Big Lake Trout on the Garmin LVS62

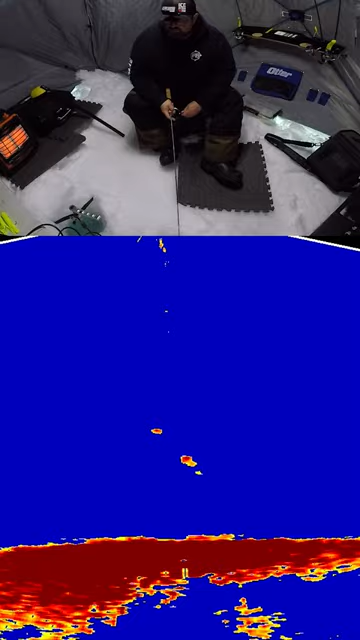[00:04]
oh oh that looks decent that's decent oh no there's come on nice that's a decent fish i think i think that's a good one i don't know how big stay button buddy
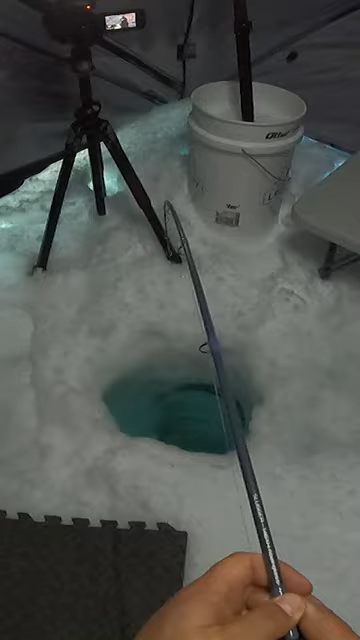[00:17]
okay well first fish is gonna be a good one maybe oh oh
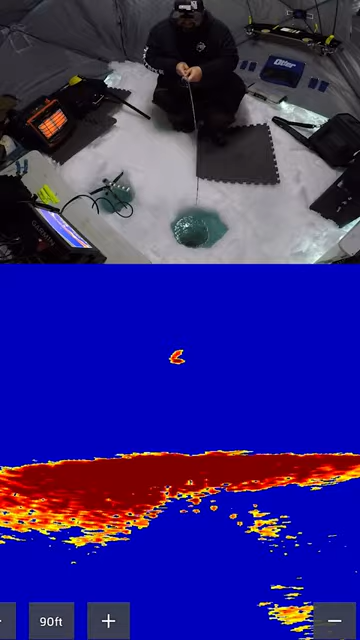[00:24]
there he goes back down the bottom that is so cool that is so cool come on up oh yeah that's a good one